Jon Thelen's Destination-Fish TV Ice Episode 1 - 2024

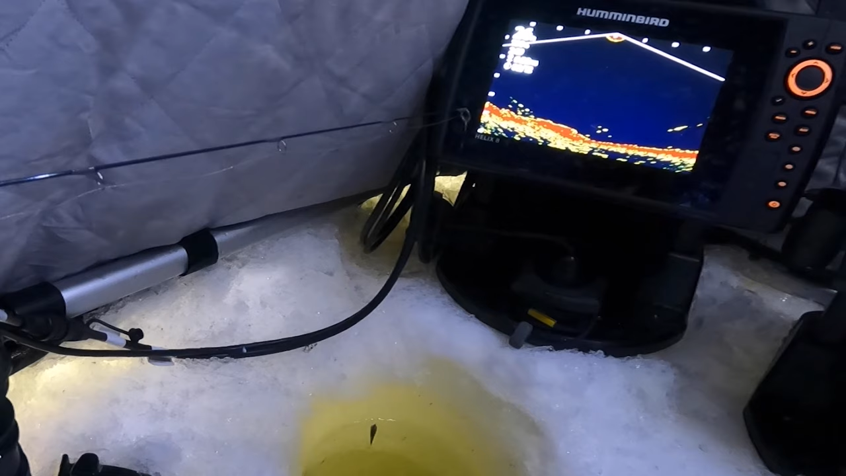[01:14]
Here he comes, he's going to hit something. Looks like he's on the bobber rod. There he grabbed it.
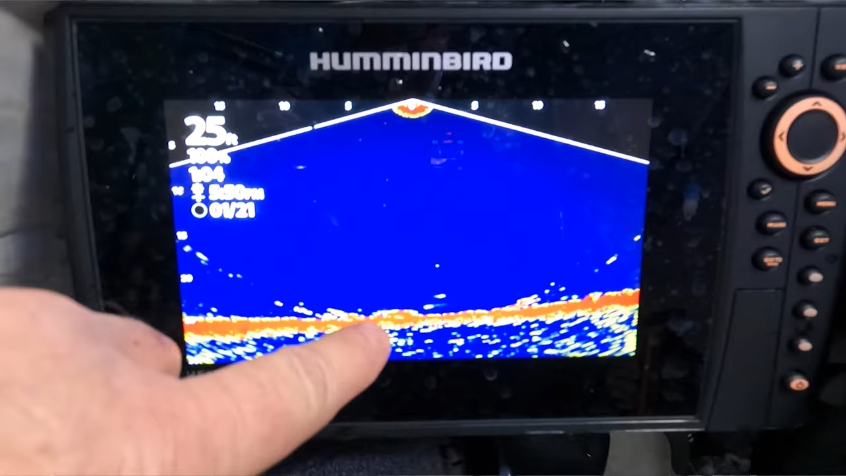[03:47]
On screen: depth 25 ft
Look at that. This fish right here got him behind that boulder.
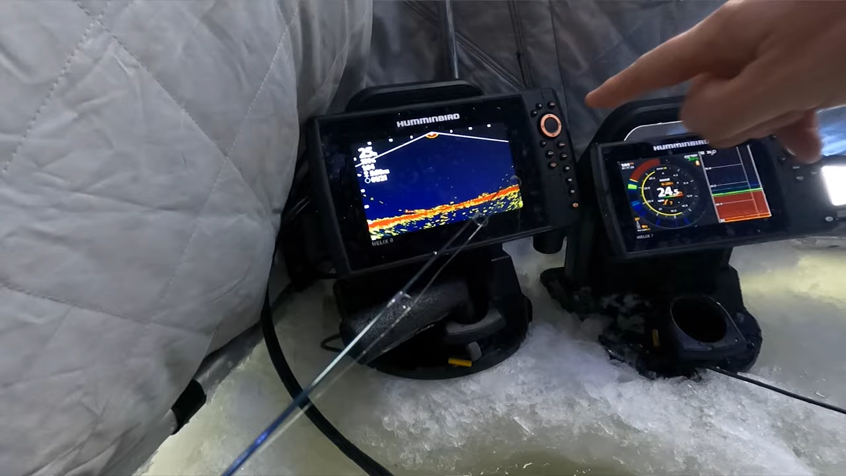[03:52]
And I mean, you can see it down there on the Mega Live.
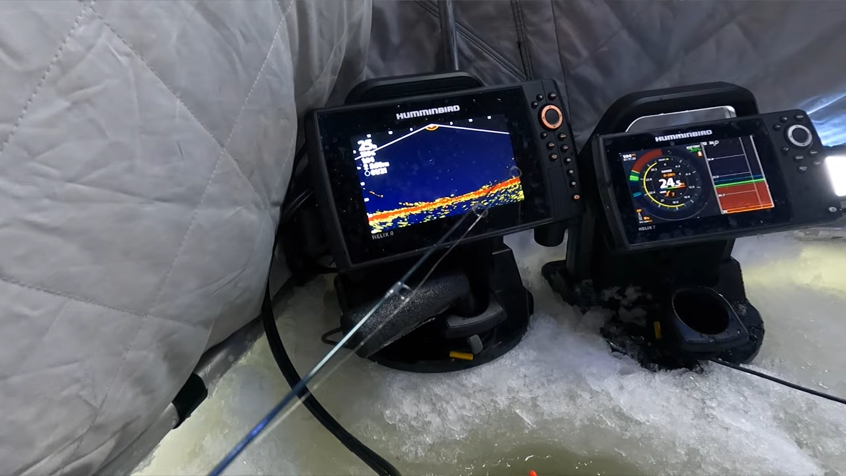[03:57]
And I knew when I set up, I was looking around, but I saw this boulder and I set up thinking I was pretty close to it.
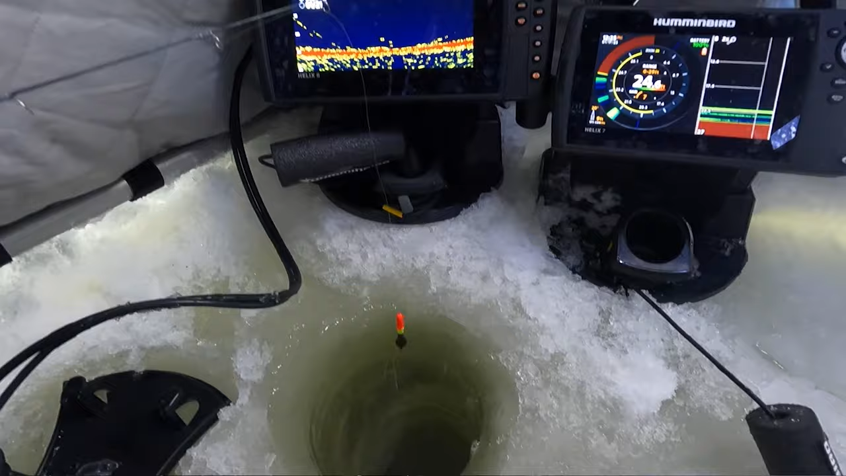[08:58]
Man, just a couple of years ago, I never would have believed it that there would come a point where I'd be looking at two sonar units in the winter.
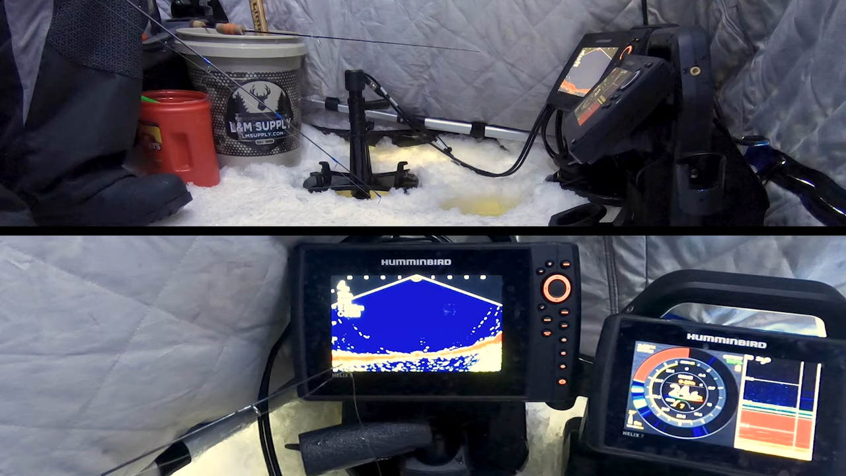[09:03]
I've had that Humminbird, those Helix 7s, for a long time.
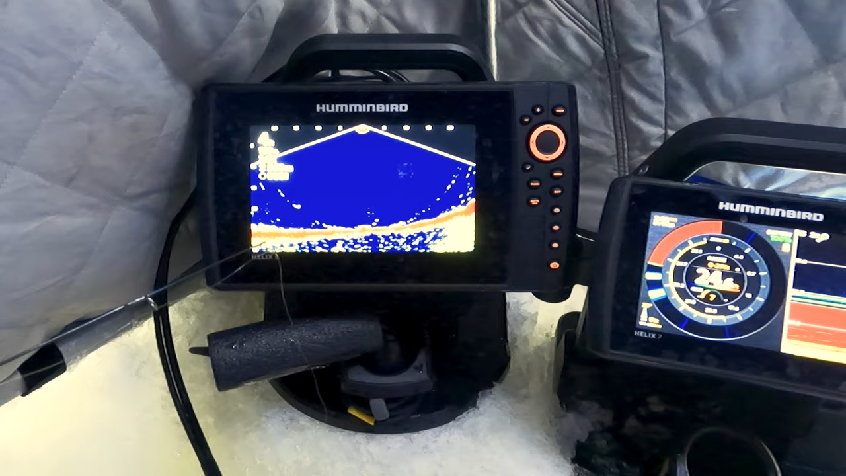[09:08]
But now I've added a Helix 8, and I'm looking at a Megalive as well. And, man, I'll tell you, it's helping me catch more fish. But one of the biggest things that comes out of that is the power sources. We need more power source.
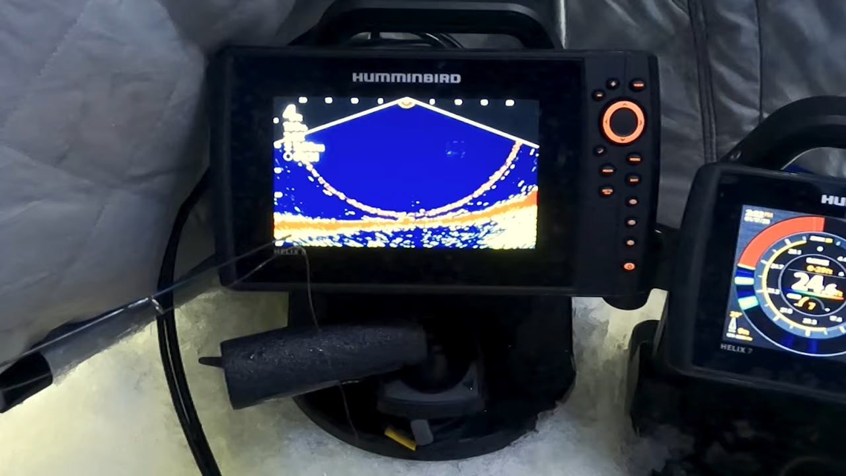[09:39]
Saw this guy come in, and I was messing around with stuff other than fishing for a minute.
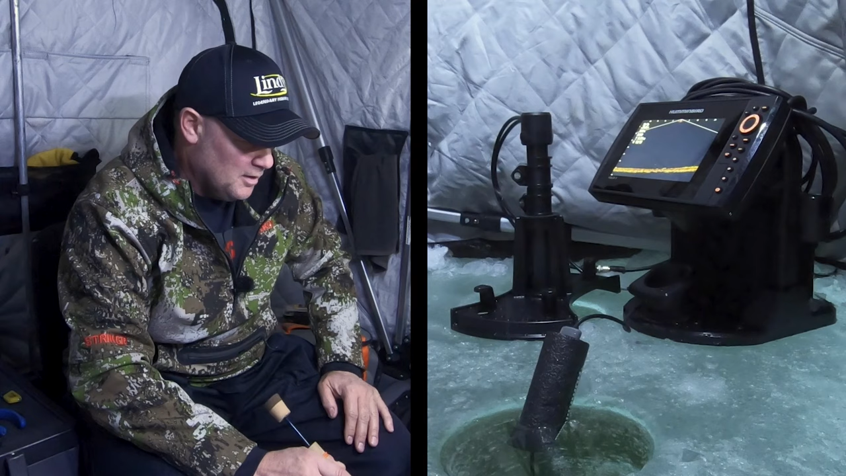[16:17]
But they're here. That one looks like he might be a decent fish. He's coming hot. He's going to hit it.
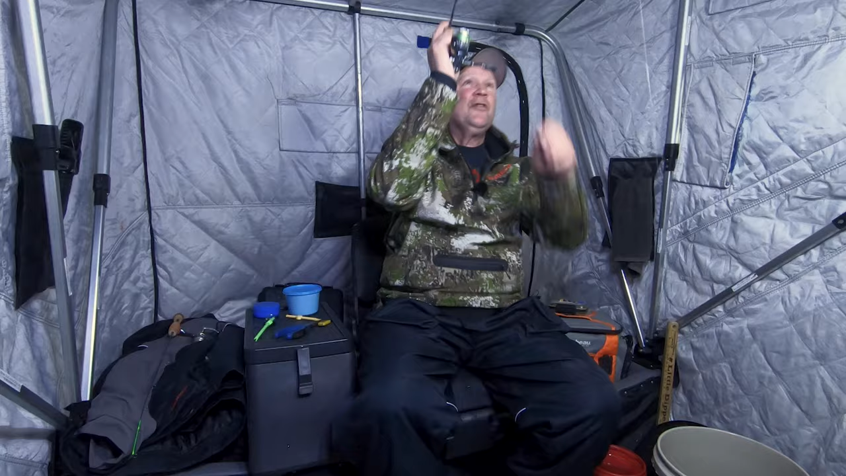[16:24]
There he is. Got him. That one came from a long waves and you could just tell that that fish was going to hit it.
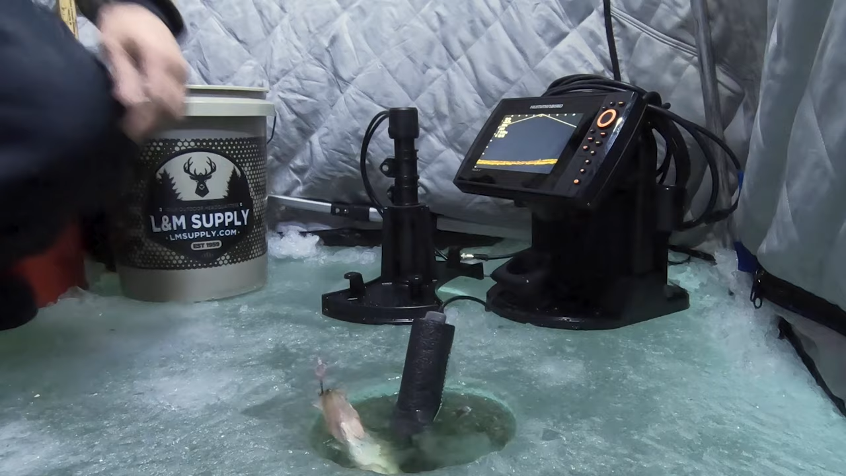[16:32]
Good crappie. Good crappie. Look at that. Holy smokes. Is that cool. We just got out here. Just got everything set up.
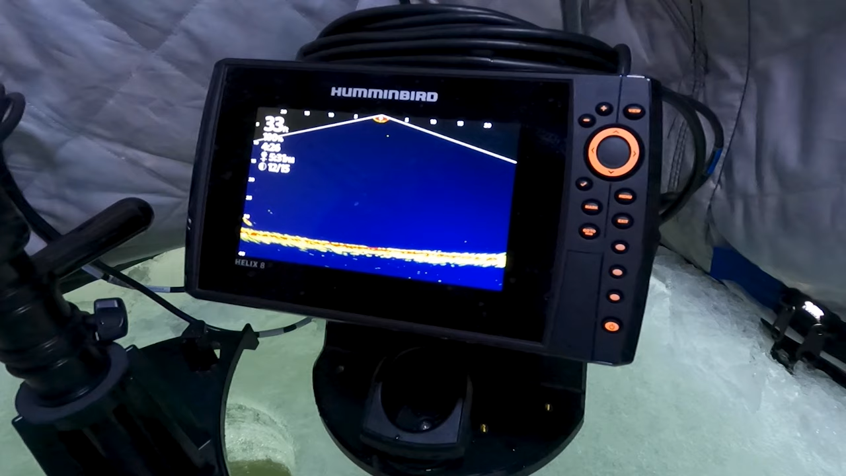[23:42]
I'm running the Humminbird Helix 8 on this one, but with the new shuttle, I've actually got both transducers in the water. I've got a live transducer in the water,
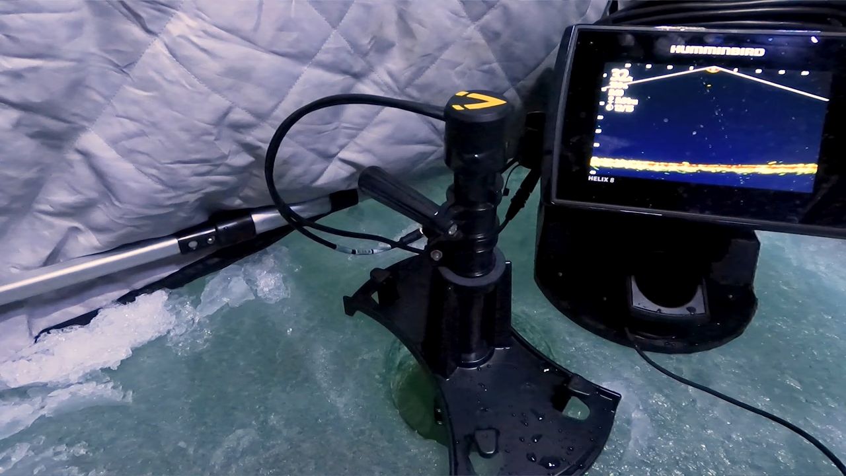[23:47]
and I've got my normal 2D transducer in the water,
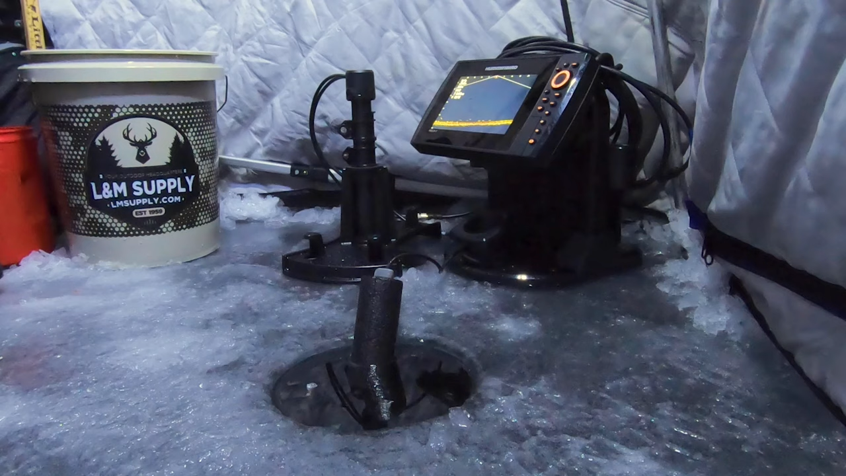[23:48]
and with the press of a button, I can flip back and forth.
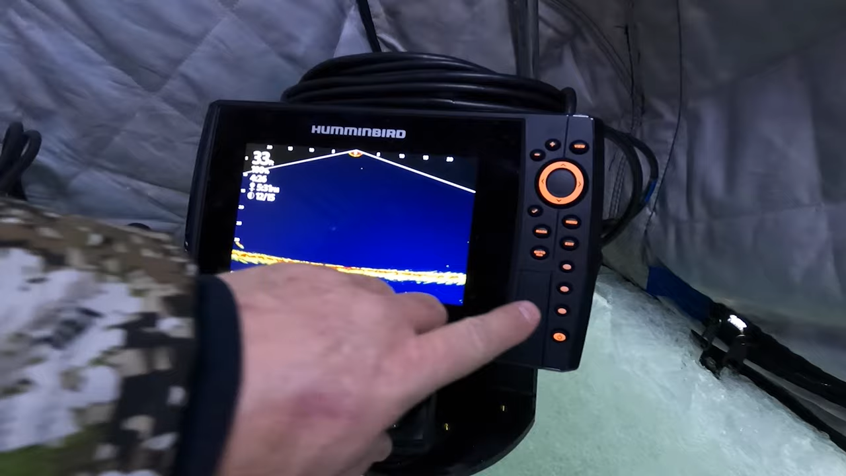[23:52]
I mean, it's so simple to just hit that button, go over to my flasher in 2D,
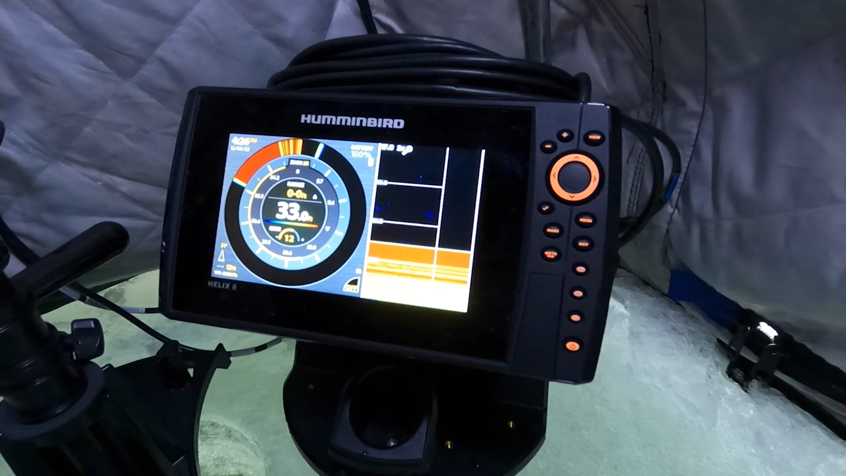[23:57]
and then come back to my Mega Live, and it is just simple.
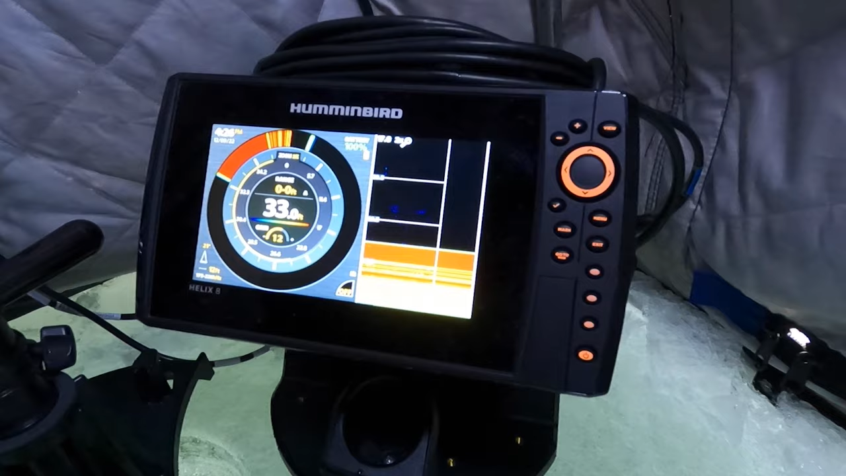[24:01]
I'll tell you, at the end of the day, it just gives you the best of every world. There's no doubt about the fact that I can see everything going on down there below me,